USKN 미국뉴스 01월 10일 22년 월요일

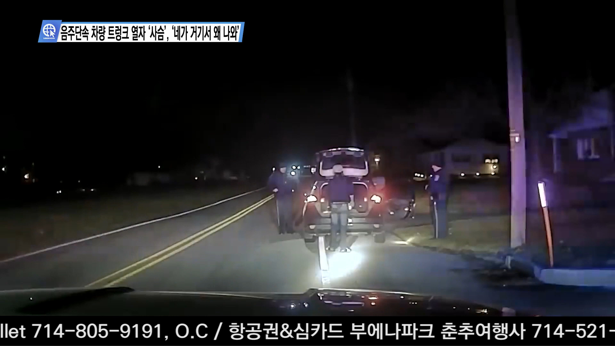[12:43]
이날 한 경찰관이 주택가 이면도로에서 음주운전 단속을 진행하던 중 음주운전 의심 차량을 발견했고 차량을 세운 뒤 불심 검문에 나섰습니다. 이때 19살 운전자와 남자친구가 조수석에서 걸어나오더니 차량 트렁크를 엽니다. 놀랍게도 트렁크 안에는 살아있는 사슴이 있었고 남자친구는 두 팔로 사슴을 들어올려 길가에 풀어줍니다.